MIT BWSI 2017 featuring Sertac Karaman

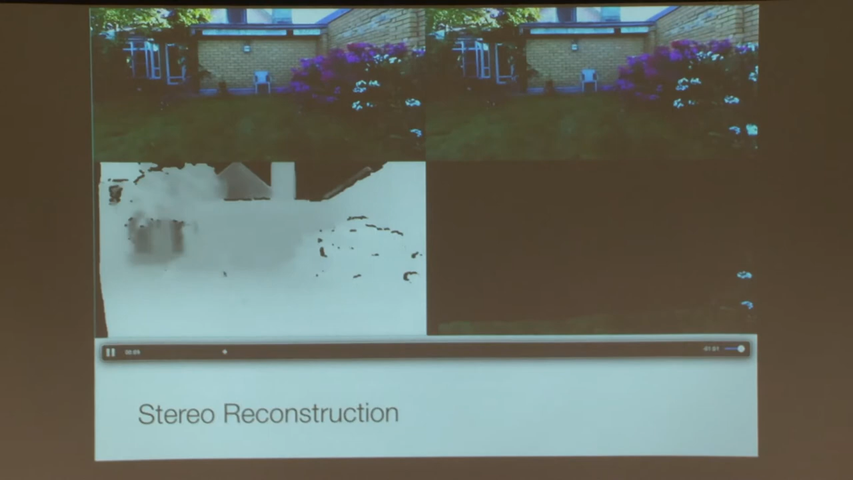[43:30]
Let me, I was going to show you what you can kind of, so,
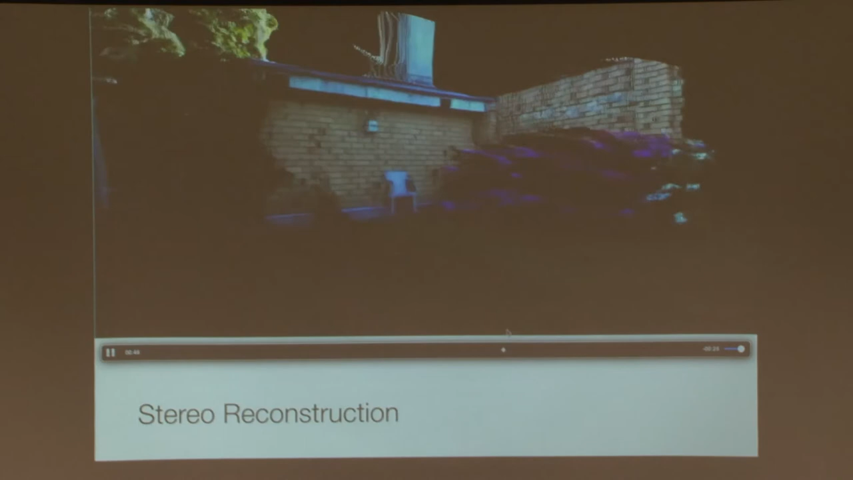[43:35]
so this is the kind of 3D structure that the camera would be seeing.
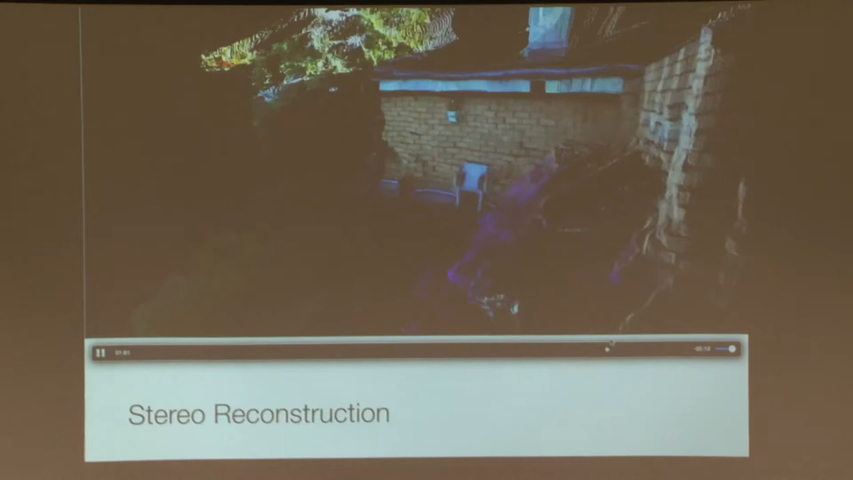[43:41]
It's not very, very pretty, but, you know, you can, you can make stuff up and you don't have to collide with obstacles. Okay.
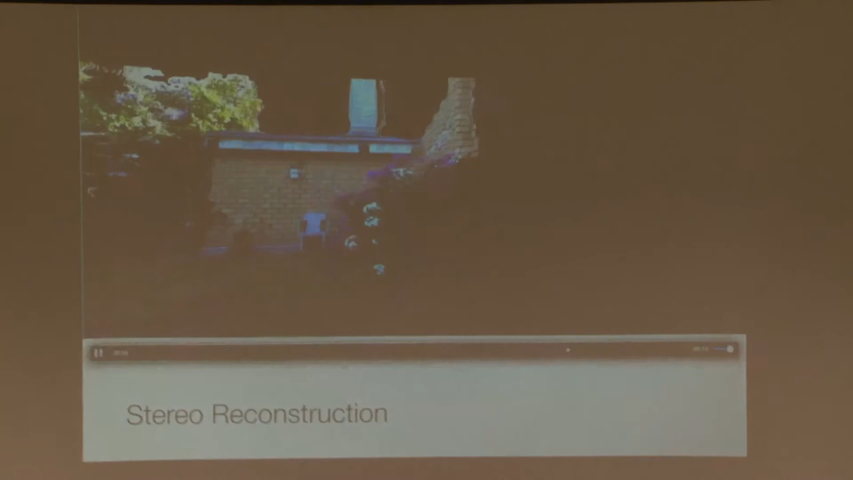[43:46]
So the stereo reconstruction is one of them. And you can tune it.
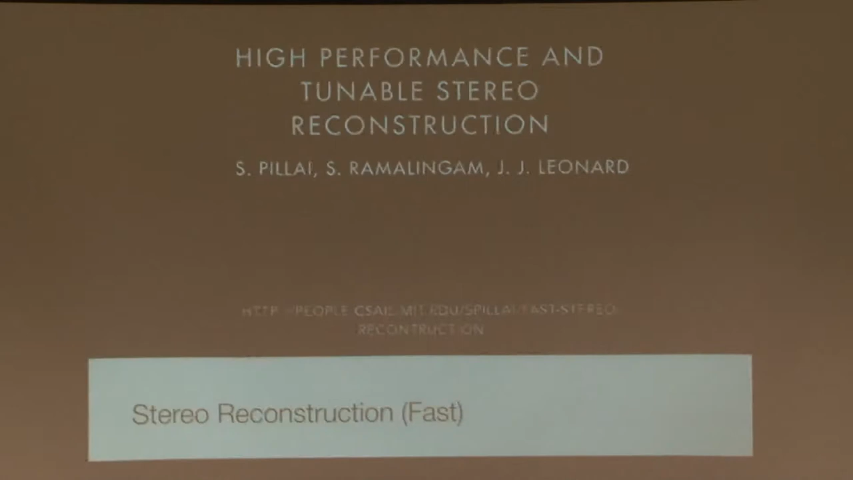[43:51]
So here's some research from Professor John Leonard's group, who is also at MIT.
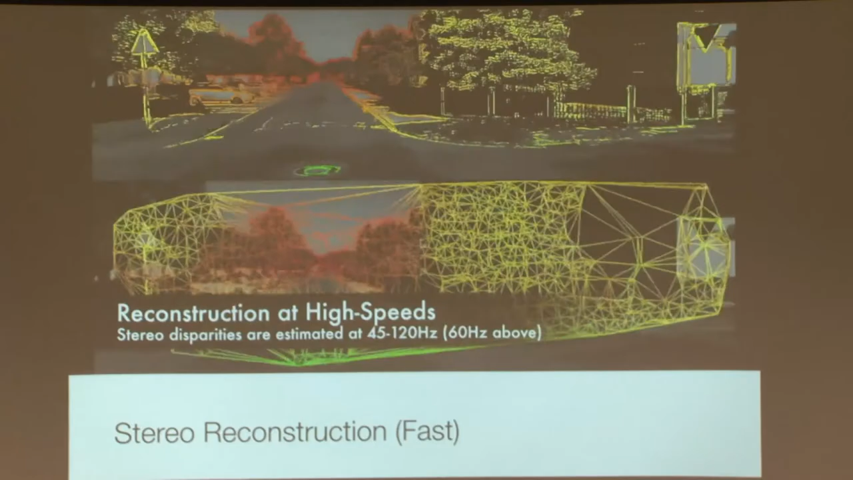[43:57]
This is very recent, but you can tune it in such a way that the same camera, again, the Z camera,
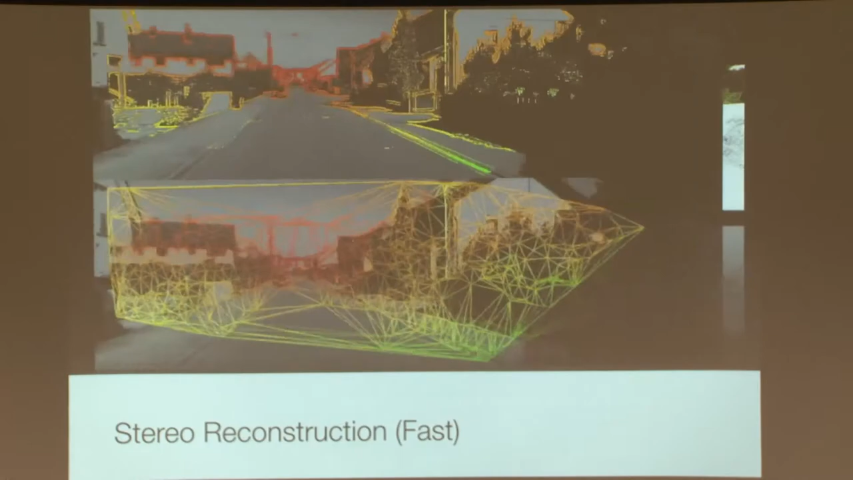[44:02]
can give you these images and you can process them in real time at, you know, 60 hertz or more.
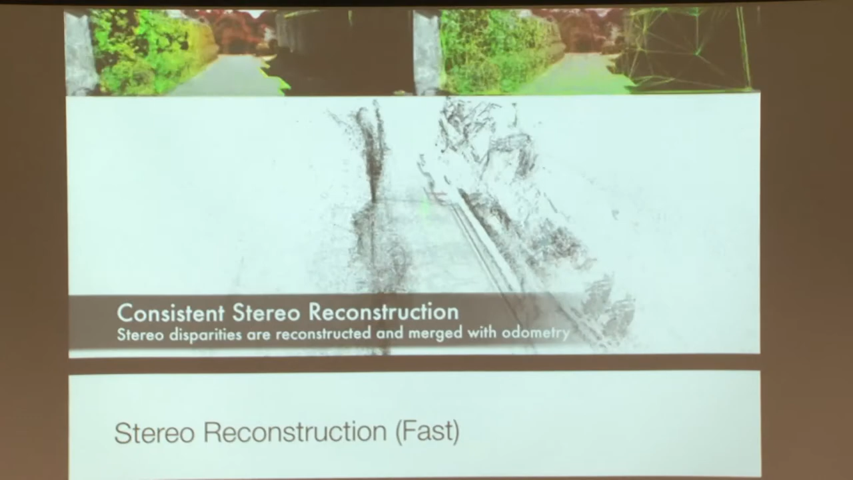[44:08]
And you can accumulate them into a map and generate like what we
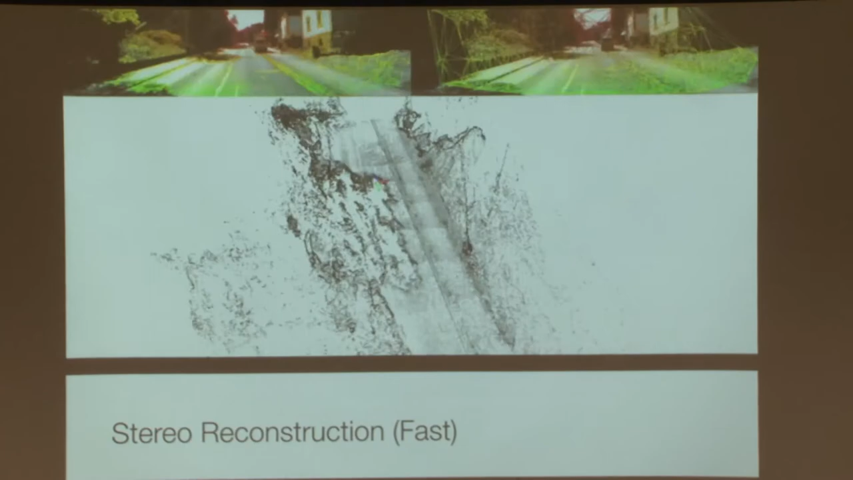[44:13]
call a point cloud that kind of looks like this as you drive around and you can see objects just from two cameras.
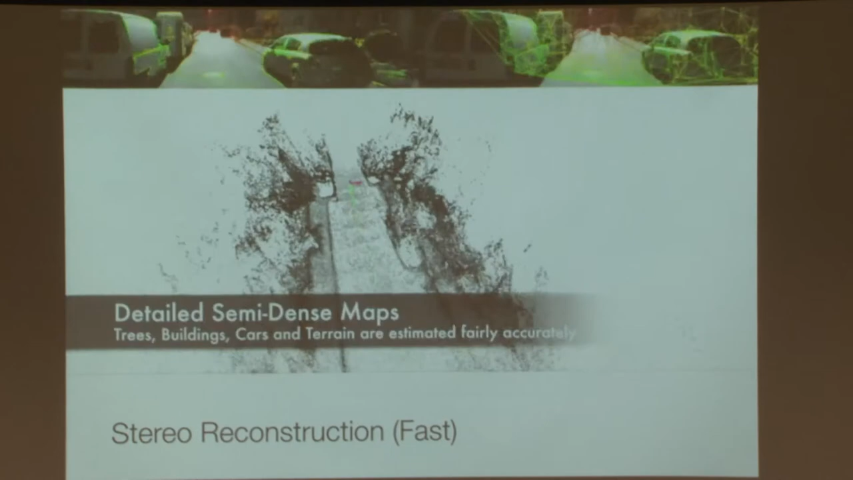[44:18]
You can see the whole depth in their, their reconstruction.
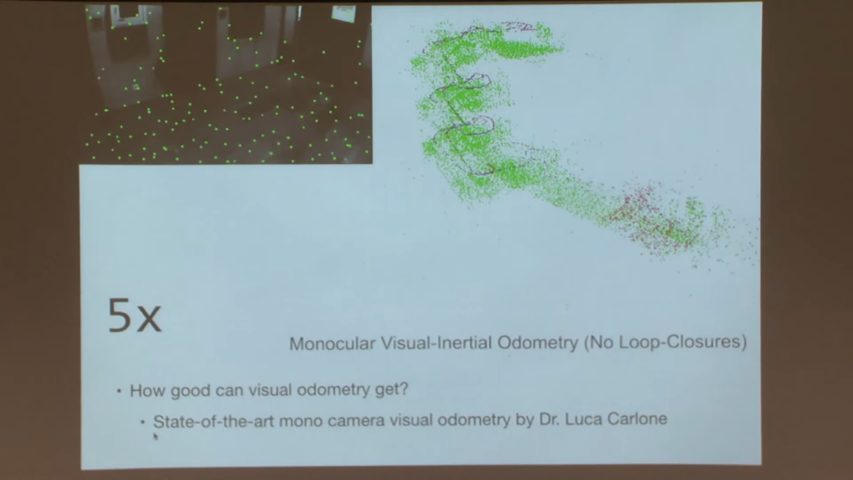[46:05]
And now you can find their position in 3D as well. So you can see 3D with one camera and one inertial measurement unit, which is what this is doing.